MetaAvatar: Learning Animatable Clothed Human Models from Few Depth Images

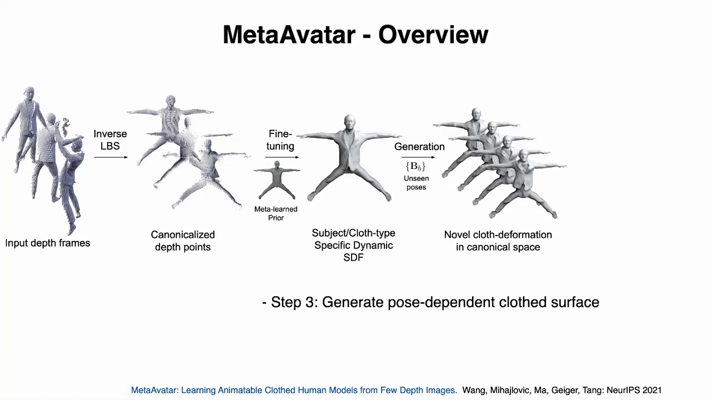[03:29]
Then, we can apply forward LBS to get animated bodies.